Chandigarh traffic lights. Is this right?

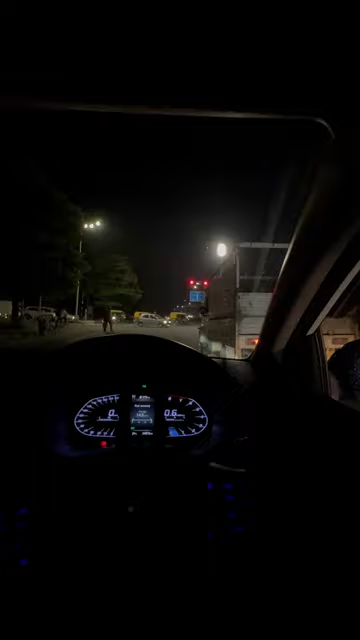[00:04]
तो भाईयों आज मैं चंदीगड आया हूं और मैं यह लाइट पे घड़ा हूं और मैंने अभी अब्जर्व कराया कि देखो यहां पे ना अब जैसे रेड लेड हो रुकिया है यह देखो यह फोकस नहीं ले रहा है पर यह मैनूल आ रहा है इस पर लिखाओ इस पर कोई